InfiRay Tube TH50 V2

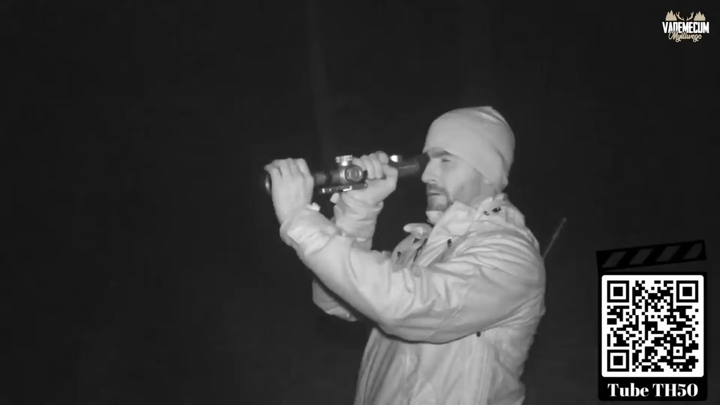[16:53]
Jednak nasi widzowie chcieliby poznać twoje odczucia podczas polowania. Regulacja płynności, ostrość, no opowiadaj.
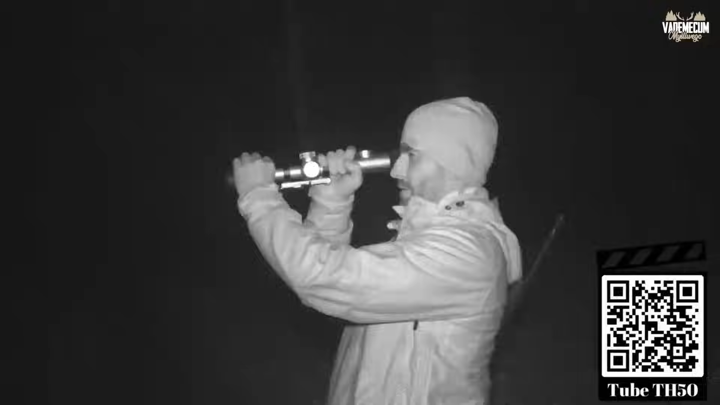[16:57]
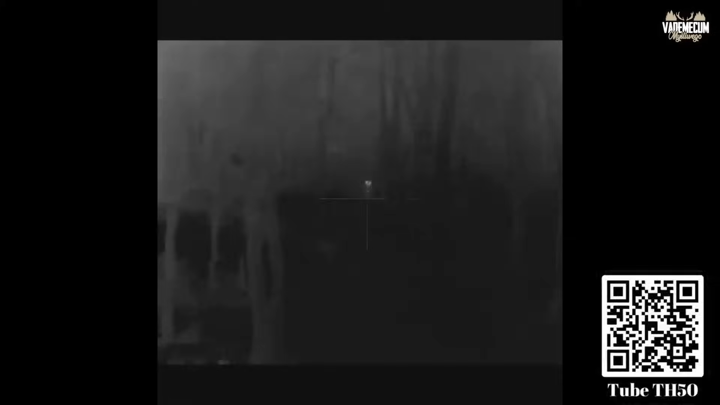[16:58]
Znaczy no to ten płynny zoom, czyli po prostu za pomocą pokrętła
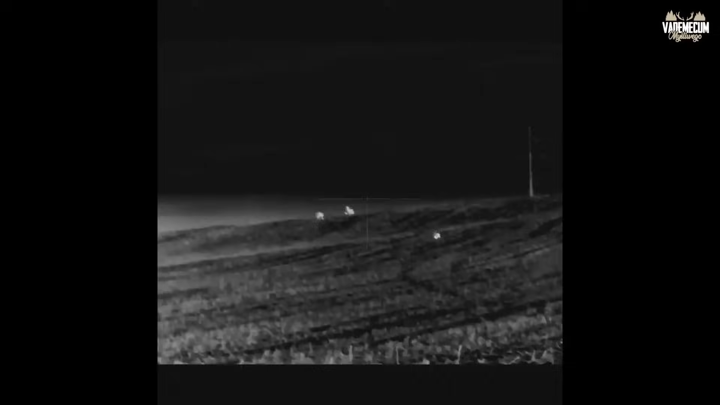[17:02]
powiększamy płynnie. To nie jest duży plus, tak? Duży plus.
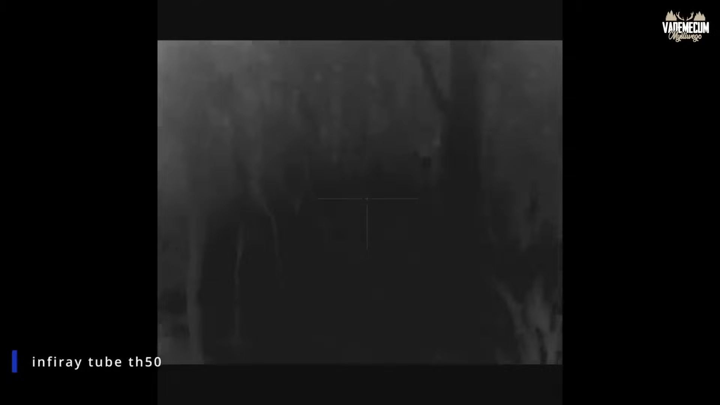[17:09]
Co tam jeszcze?
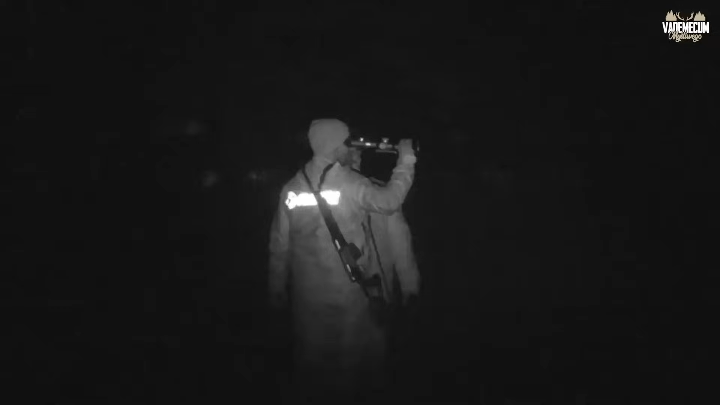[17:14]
No, tak jak powiedziałem wcześniej właśnie, te 3,5-krotne powiększenie właściwie robi tak, że ja dojeżdżam do 5 razy powiększenia, powiedzmy.